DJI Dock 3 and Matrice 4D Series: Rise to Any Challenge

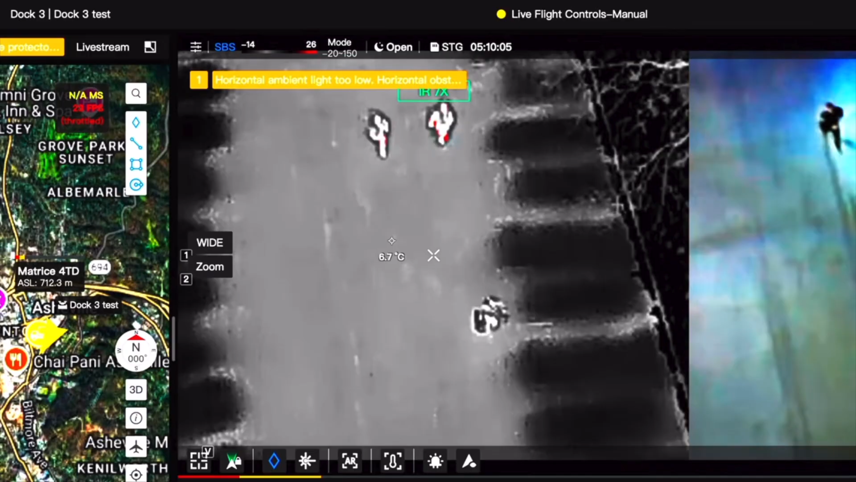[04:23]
You're going to be able to keep track of other pilots. You can add several drones to Flight Hub 2 and you can see them all.
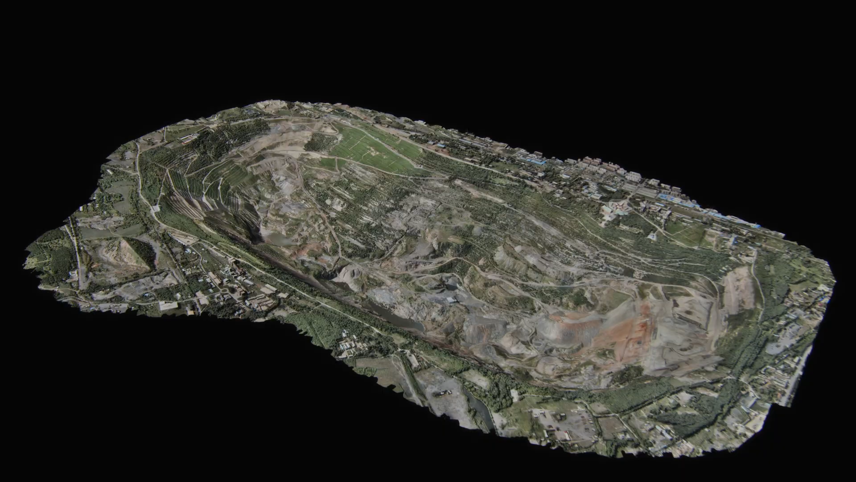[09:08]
It also has a mechanical shutter, which is ideal for mapping because you're going to get clearer pictures, less blur, and so that's why you would want to go with the 4D series.
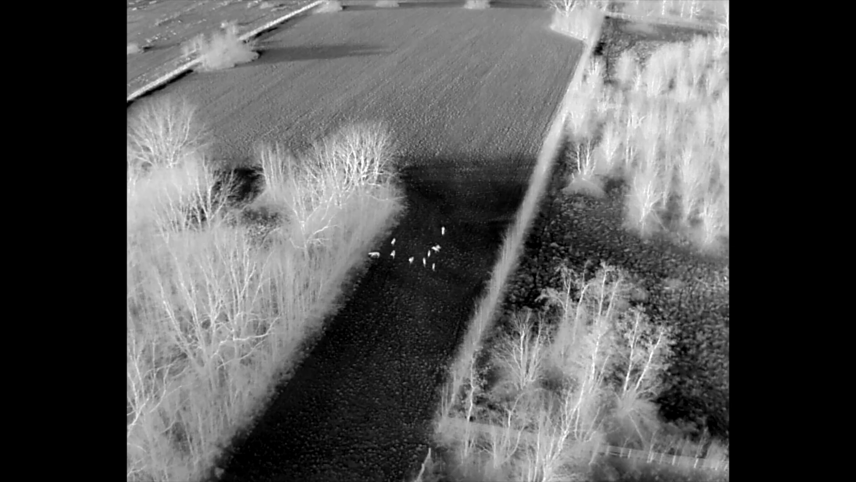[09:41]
and you can also upgrade that with super resolution,
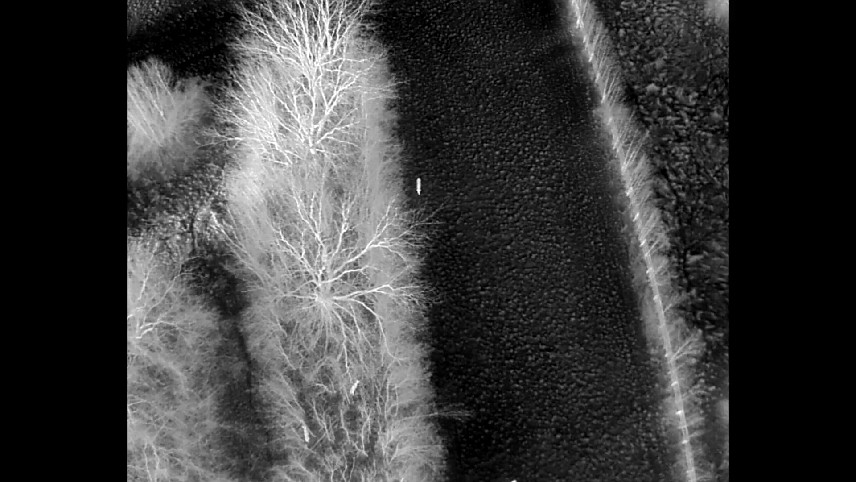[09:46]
basically using AI and the software to make the image even clearer. You can do things like isotherm.
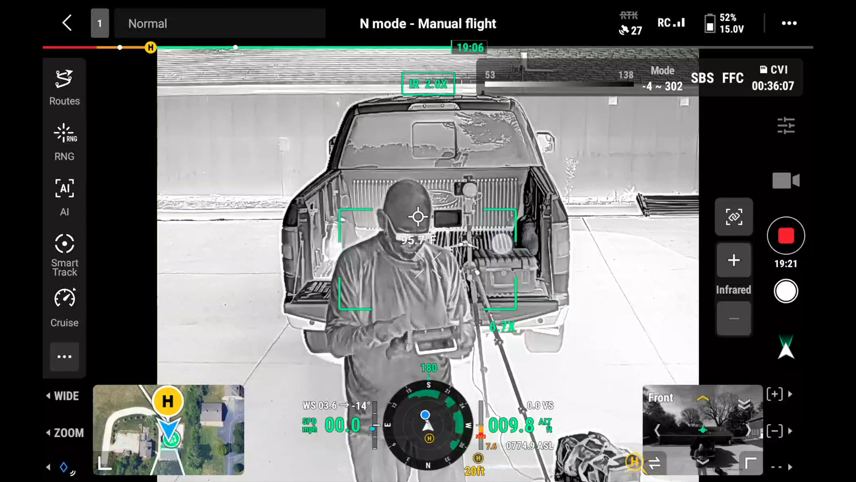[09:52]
So you draw a box on the screen. It's going to tell you the hottest and coldest points within that box.
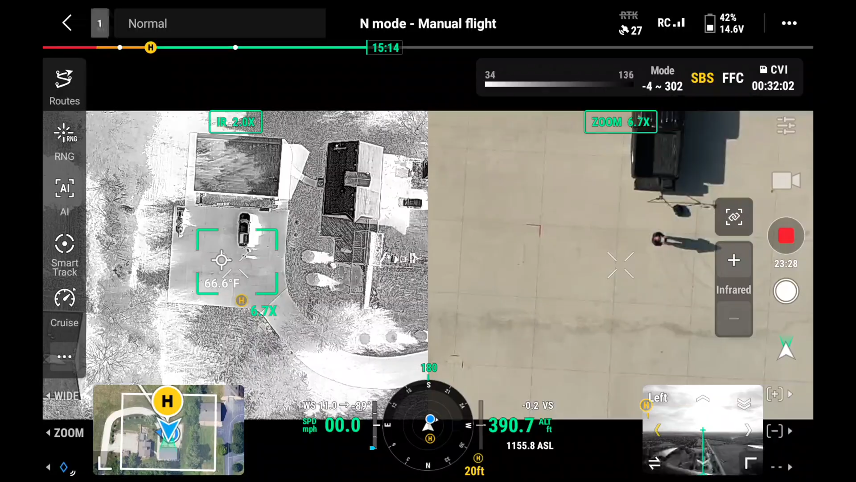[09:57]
There's a side-by-side feature, so you can see the color camera and the thermal camera on the screen at the same time, and you have multiple palettes you can choose from.
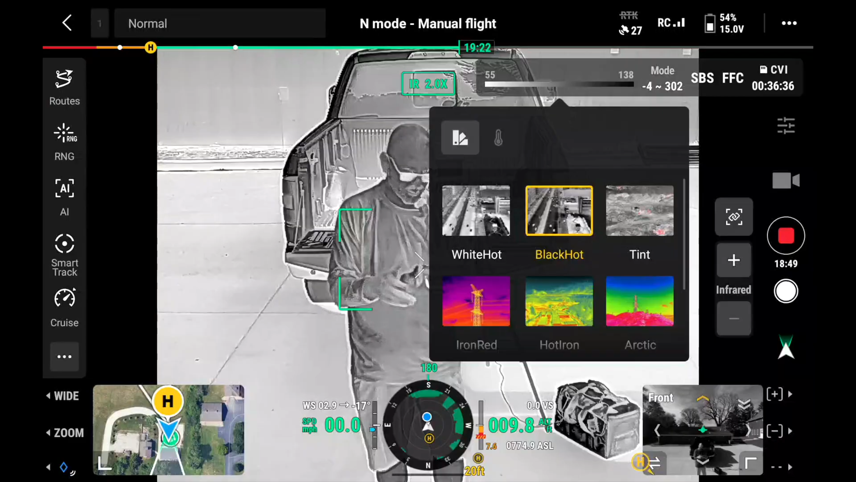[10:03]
So you can go white hot, black hot, or like a dozen other options there, and you just got to figure out which one works right for you.
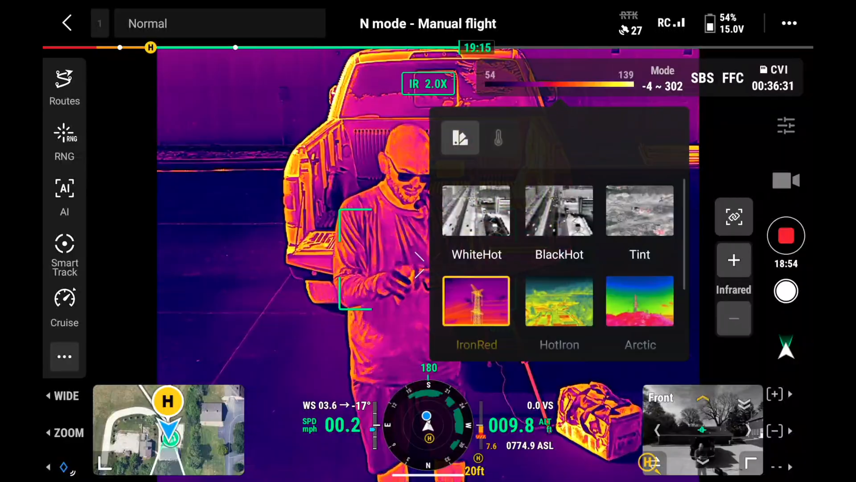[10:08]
Another great feature that both the 4D and the 4TD have is they both do night scene mode.
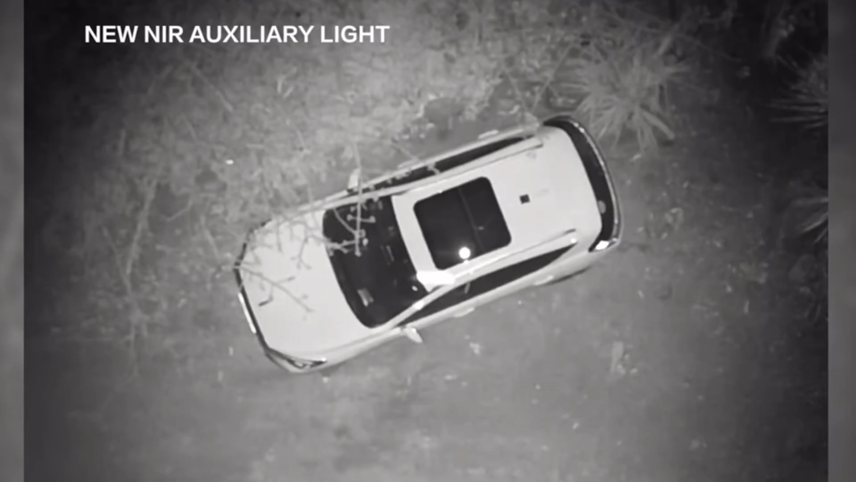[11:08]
So for those doing search and rescue, if you're having to fly at night for certain reasons, this near infrared spotlight is a huge, huge advantage.